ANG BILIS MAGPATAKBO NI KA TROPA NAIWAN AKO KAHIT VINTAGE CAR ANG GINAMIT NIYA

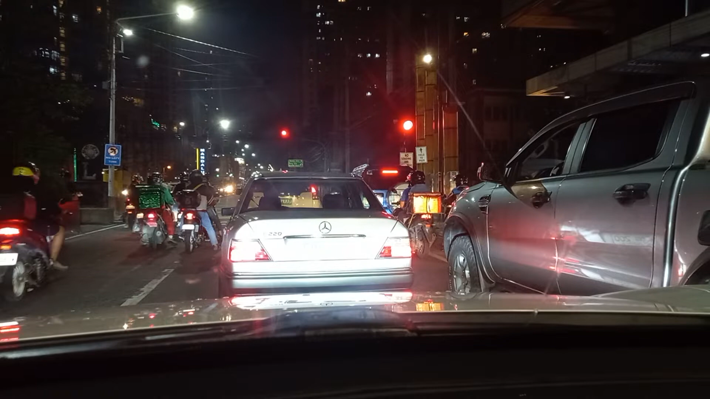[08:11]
Ito mga idol sa kuan na to? Geo Boulevard, Pasig. I mean, dito pa to sa Pasig. Kuan pa to siya? Sakop sa Pasig. Pag tumawid na sa EDSA yun, Geo Boulevard, Mandaluyong ng mga idol.
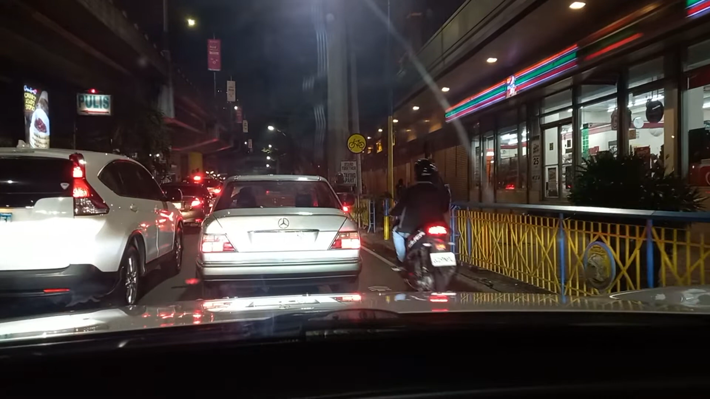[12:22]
Traffic dito sa Siu Boulevard. Pakaliwa na kami dyan sa Siu Boulevard. Grabing traffic.
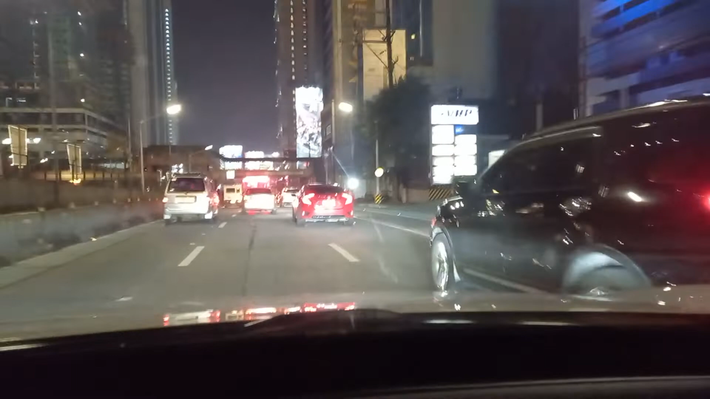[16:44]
Traffic dito sa EDSA mga idol. Along EDSA medyo ay medyo traffic. Tandaan lang tayo mga idol ay
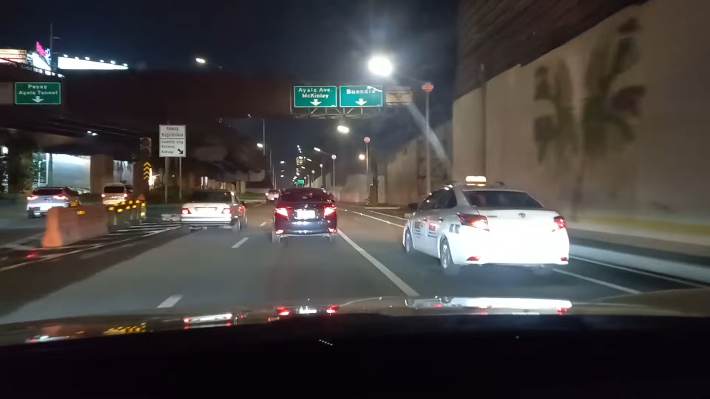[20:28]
Vintage yan. Bilis patakbo. Kailangan abulin itong idol kay. Parang mapahiya ako nito pag maiwan ako sa vintage ng idol. Vintage car. Parang maiiwan pa talaga ako mga idol.
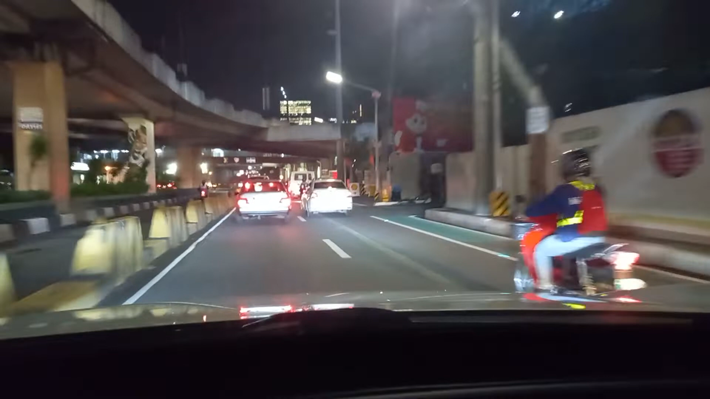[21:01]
Nahuli ko rin mga idol, kala ko hindi ko na maabutan. Grabe mataw yung bench na yan mga idol.